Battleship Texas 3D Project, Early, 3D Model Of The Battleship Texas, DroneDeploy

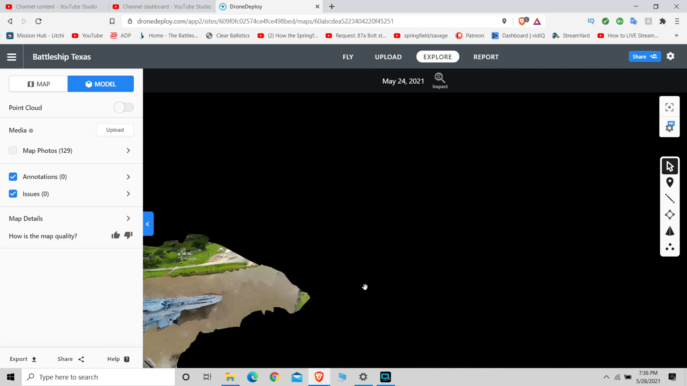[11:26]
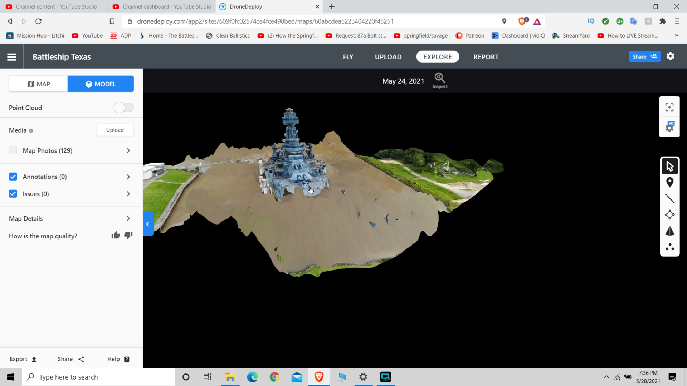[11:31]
And that is simply because the software has not gotten enough information yet to fill in those spaces. I was real hesitant to put this model online or on YouTube,
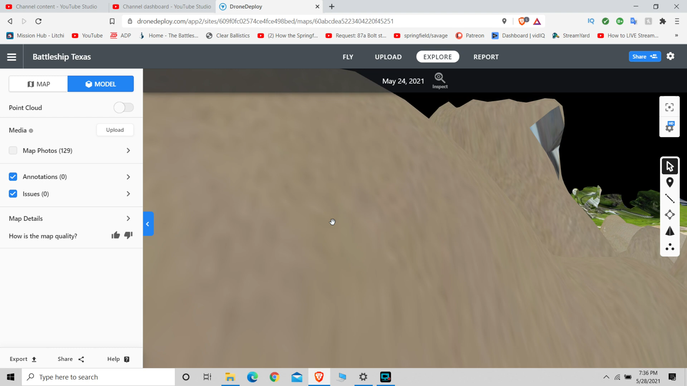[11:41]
but I know there's a certain amount of you out there that will enjoy seeing what's been done so far.
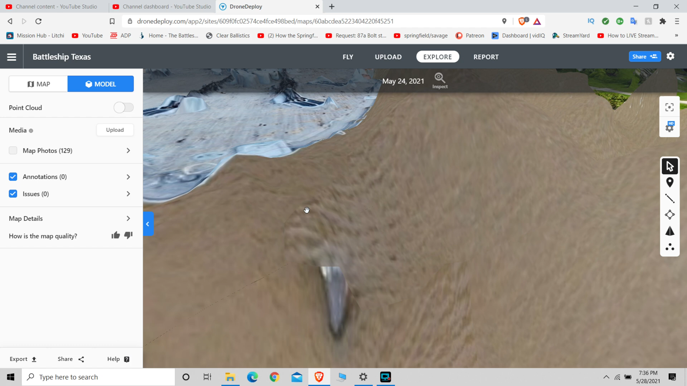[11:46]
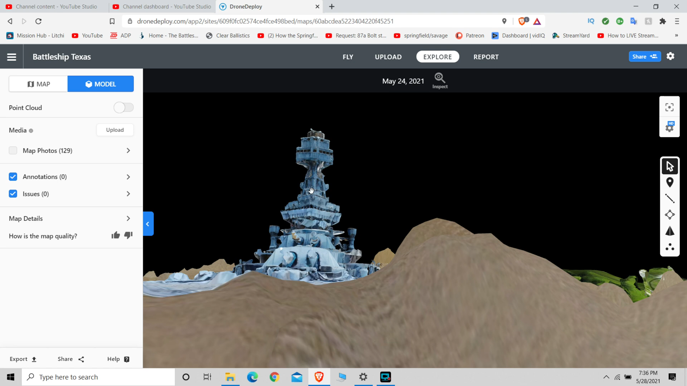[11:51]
And knowing that more will be coming when I can get out there and take more photographs, a lot more photographs. Like I say, it kind of looks like it's sitting on the bottom
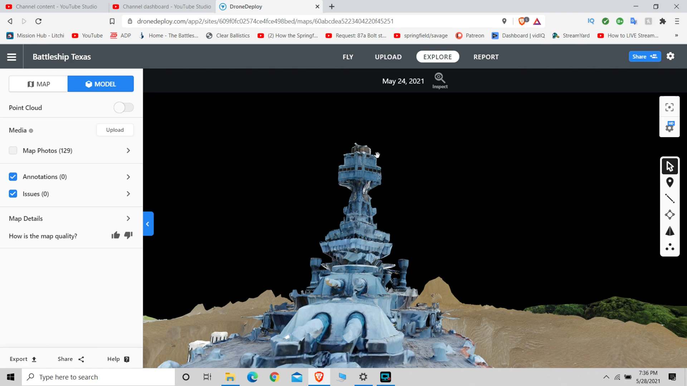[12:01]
and rusted away like some of the photos that I've seen and I'm sure you've seen also of the Titanic. Really rough shape.
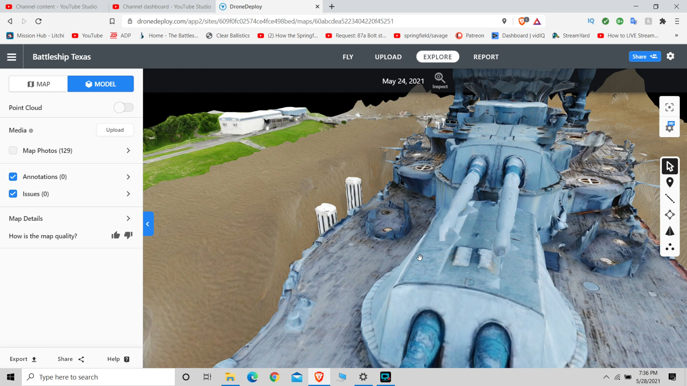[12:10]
But I'm happy the way it came out with only 128 photographs
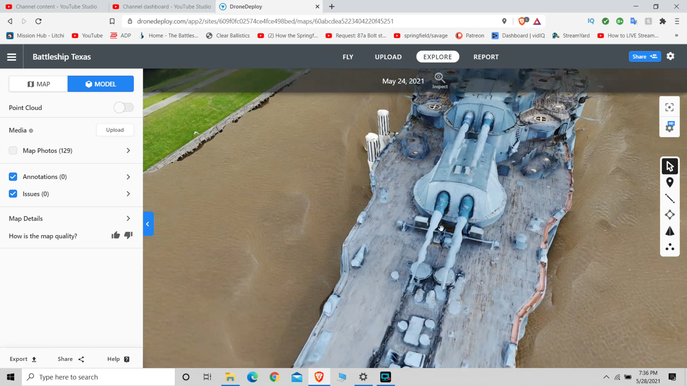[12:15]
and needing about a thousand, I'm guessing, maybe a little bit more.
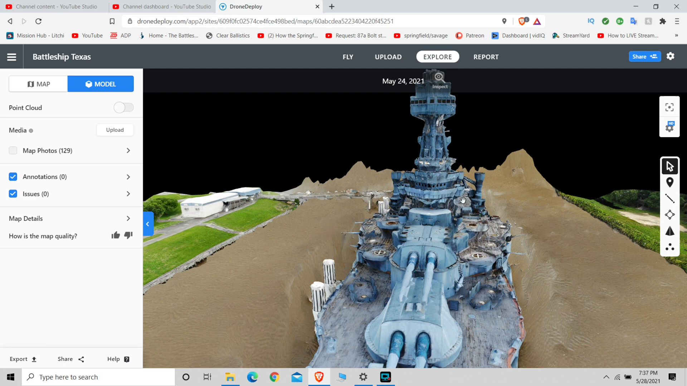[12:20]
What it looks like right now is I'm happy with that. I'm not happy with it as a completed project, but so far as where it stands, I'm happy with that.
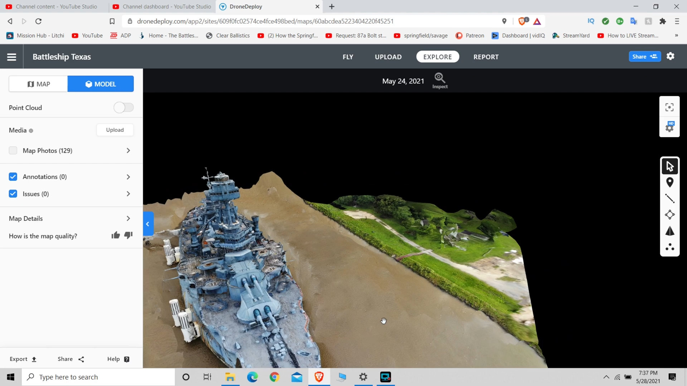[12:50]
14-inch guns from a distance look good. You zoom in on them and there's pieces of them missing.
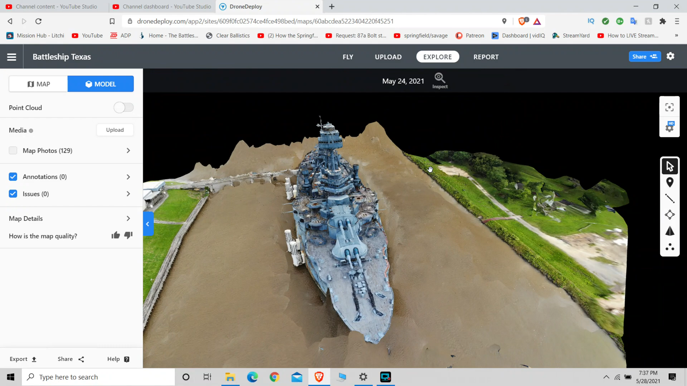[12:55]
They're not quite straight. They kind of look like a melted candle, but that's going to improve. You can see the anchor chains there.
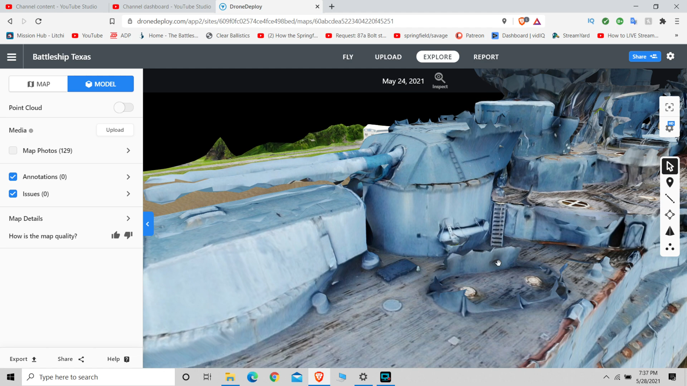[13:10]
See a ladder there right behind that second gun turret. Okay.